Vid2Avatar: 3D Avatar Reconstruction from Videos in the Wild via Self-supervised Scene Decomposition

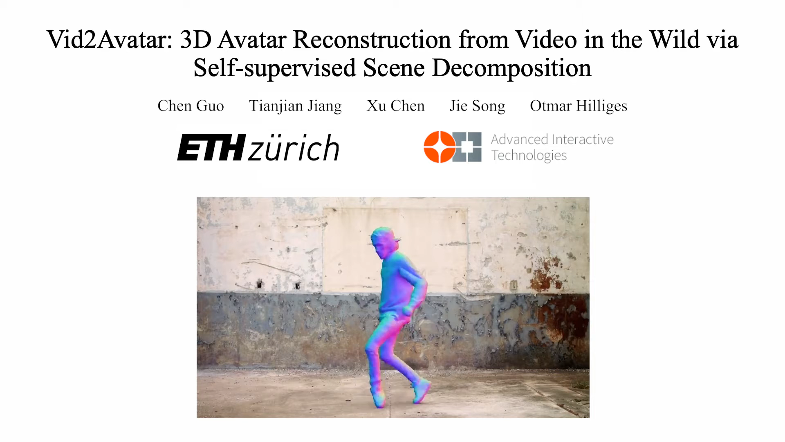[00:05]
a method for the reconstruction of 3D avatars from videos in the wild via self-supervised scene decomposition.
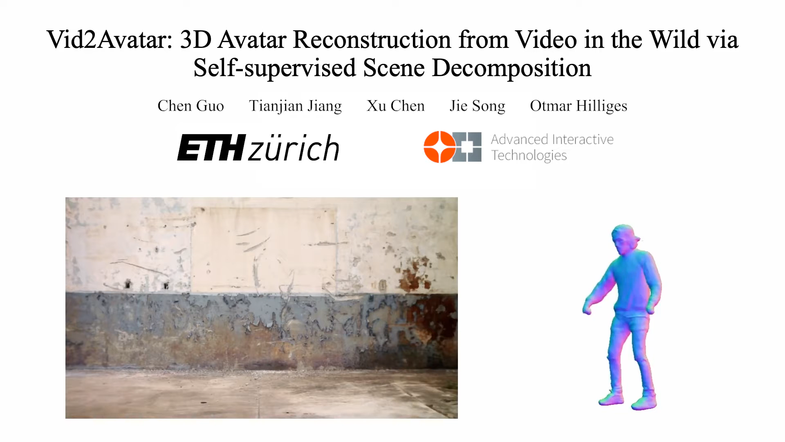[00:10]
Given a single RGB video sequence,
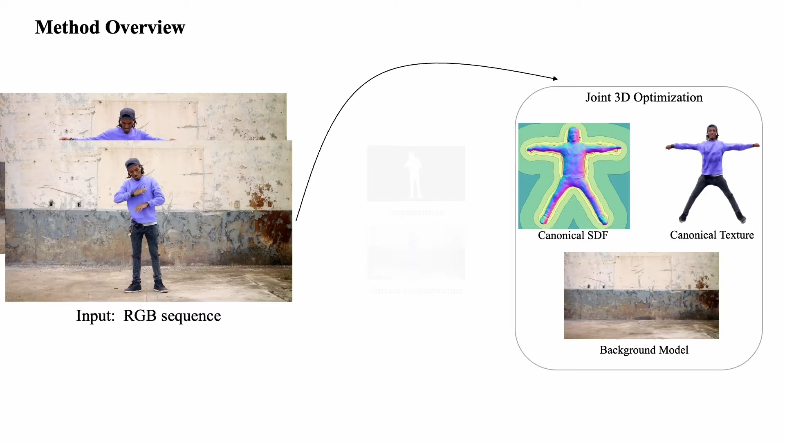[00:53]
To disentangle the background from the dynamic scene, we model both as composited neural fields. Our method then learns the detailed 3D avatar and the background field jointly,
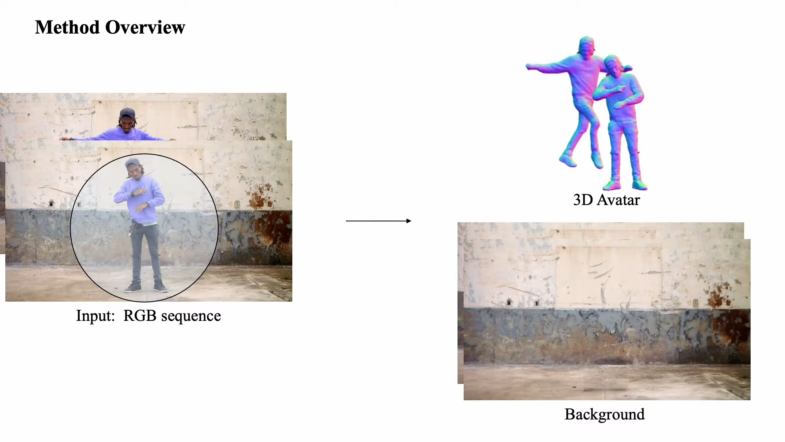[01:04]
without reliance on external segmentation tools. Taking RGB video and pose initialization as input,
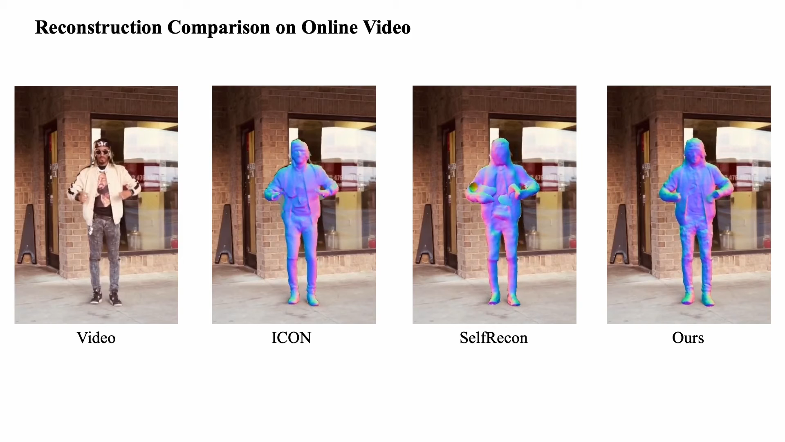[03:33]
Here we show more of our results on in-the-wild monocular videos from different data sources.